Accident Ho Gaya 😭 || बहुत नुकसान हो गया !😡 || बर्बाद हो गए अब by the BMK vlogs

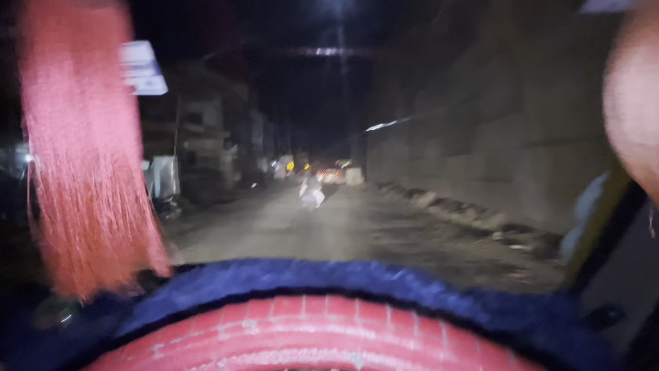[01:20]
फिर को पहुंचें सिंगानी चकर अरेररी रास्ता बहुत जाधा भी खराप दीसमें काम च्राँ दिख करे अरा काम चल रहाा
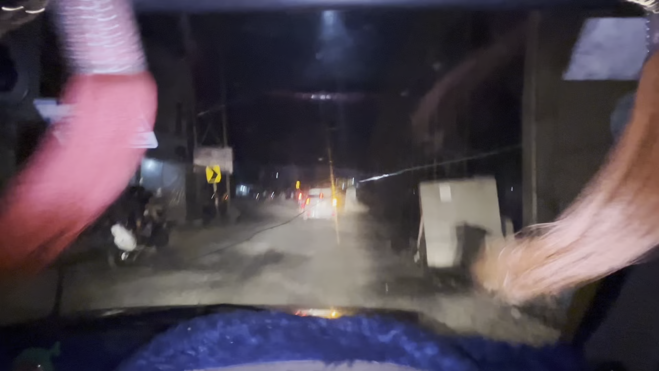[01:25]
है तो अब हे अपना गाड़ी प्लोडिंग कर लिए और यहांगे से निकल
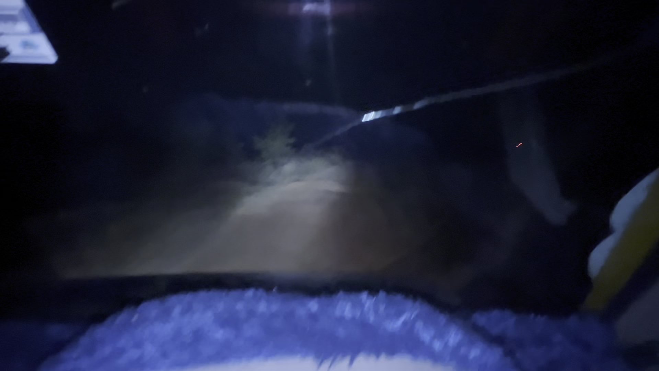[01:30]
रहे हैं और आप लोग को दिखाते हैं है धी आ अपना गाड़ी
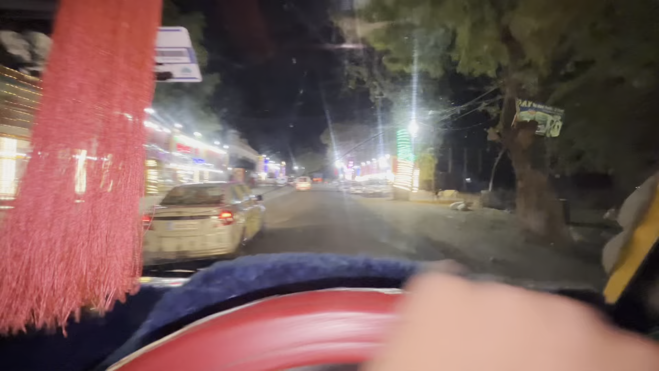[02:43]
कि इसका हमका इस रहा का ब्हुत है उसको पार करते पेले
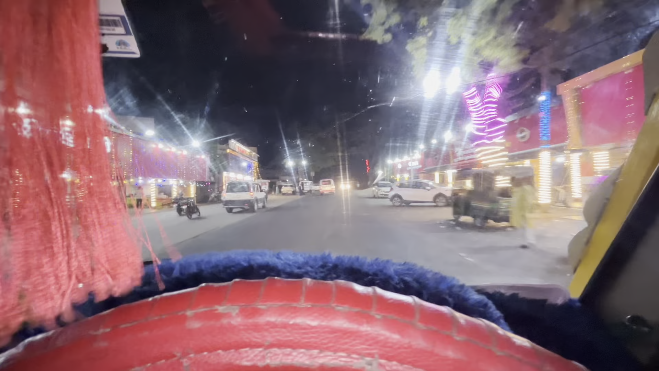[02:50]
और हजारी बाग से विश्नुगर्ट के रोट जो है कि बहुत ज्यादा खराब है जिसमें कि यह घंटा से ज्यादा टाइम लोग अभी अपने होटल पहुंच गे
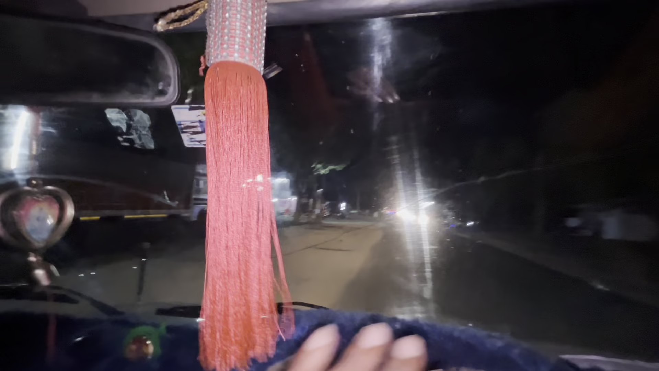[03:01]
जहां कि हम लोग खाना रखाएंगे तो यही होटल है यही पर खाना खाएंगे लगाते पहले अपना
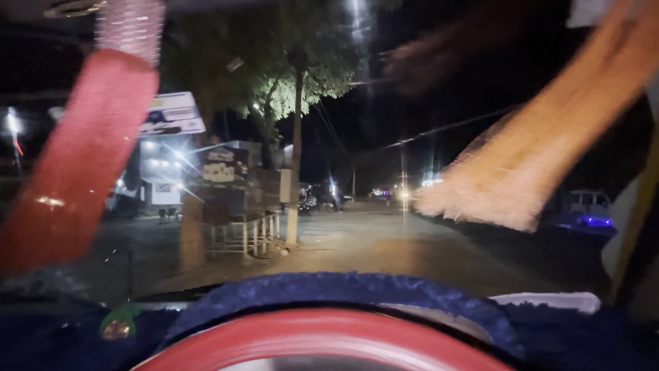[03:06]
गाड़
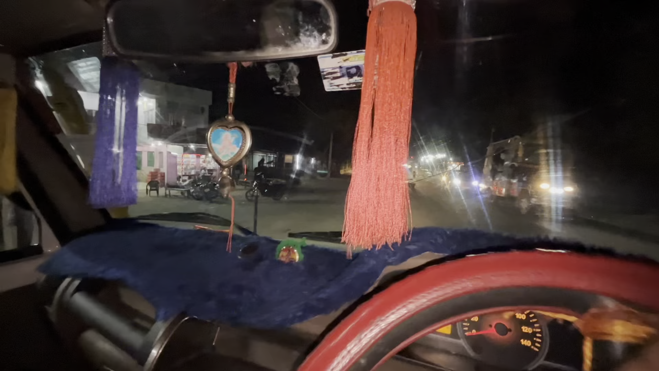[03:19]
अभी होटल से यहां से हम लोग निकाल रहे हैं और
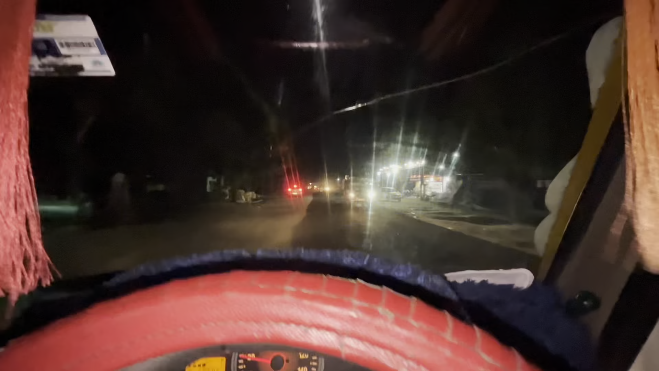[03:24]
यहां से बगोदर एक किलिमेटर है हम लोग को सर्यावी टाइम से पहले पहले पहुंचना नहीं तो वहां पर रहने फटा गीर जाता है इसके
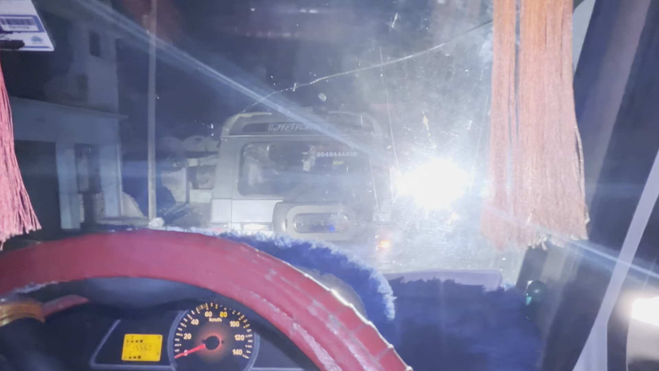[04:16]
और कई फिर से ट्रेंड नहीं आजा और ना फिर फास जाएंगे फटाक्स इसको पार कर लेते हैं
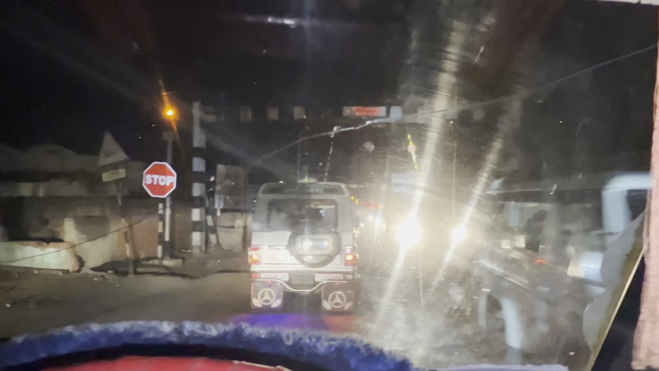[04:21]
जबर्जस्टीस को तो अभी हम पहुंचें चकाई चोक और यहां से हमनों को जाना है और अपना सफर यहां से स्रीफ 66 km बचा